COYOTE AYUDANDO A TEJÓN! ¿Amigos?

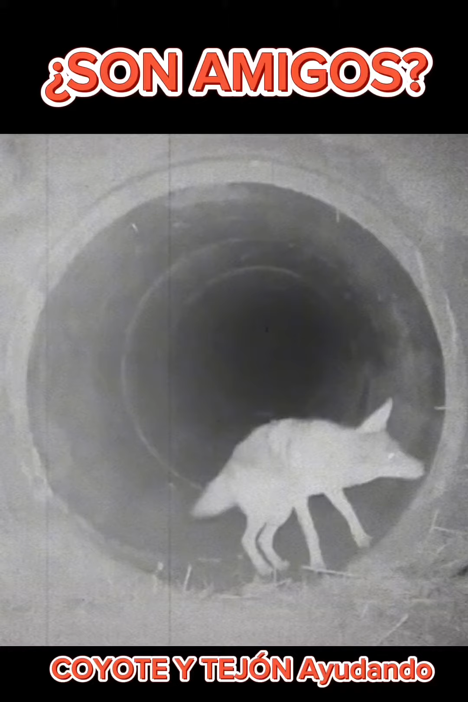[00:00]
¿Pero qué rayos estamos viendo aquí?
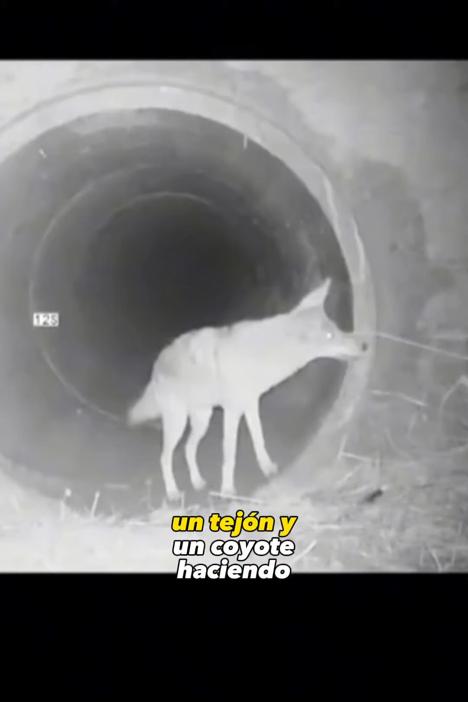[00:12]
¿Un tejón y un coyote siendo amigos? ¿Esto es posible? Pues sí, déjame decirte que la naturaleza actúa de maneras muy maravillosas y en esta ocasión estamos viendo un caso de mutualismo, que es cuando dos especies diferentes, tejón y coyote, buscan un fin común.
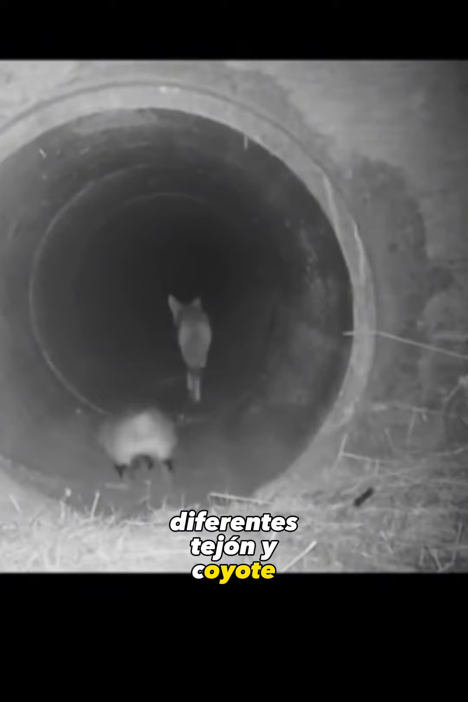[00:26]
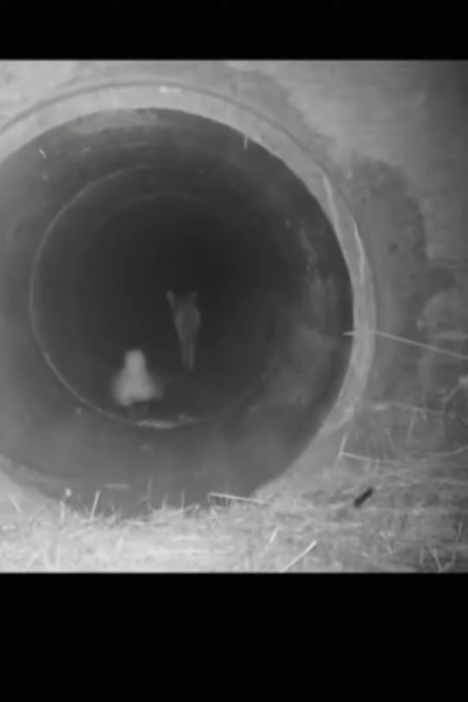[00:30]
Y no es que sean amigos,
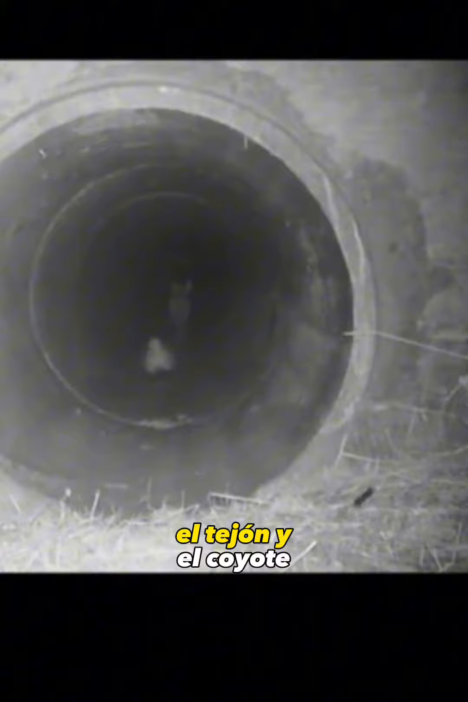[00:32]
simplemente en este caso el tejón y el coyote están uniendo sus fuerzas para obtener un bien común, que sería el alimento.